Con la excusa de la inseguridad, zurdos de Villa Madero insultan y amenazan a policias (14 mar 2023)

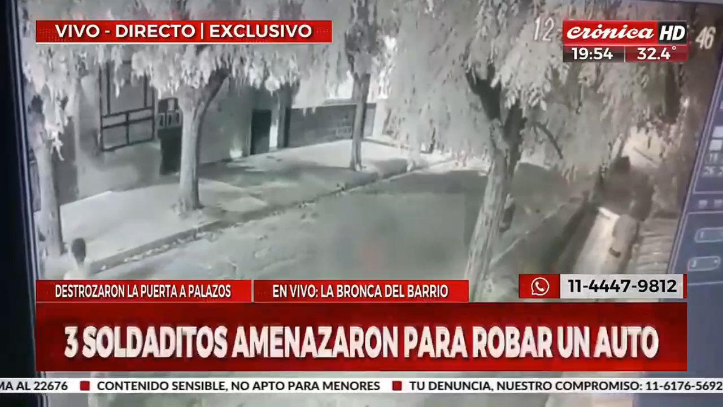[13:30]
De a poco Acá aparecen los delincuentes Mirá Acá aparecen los delincuentes Lo toman por sorpresa Por la espalda Fijate como va retrocediendo Prácticamente que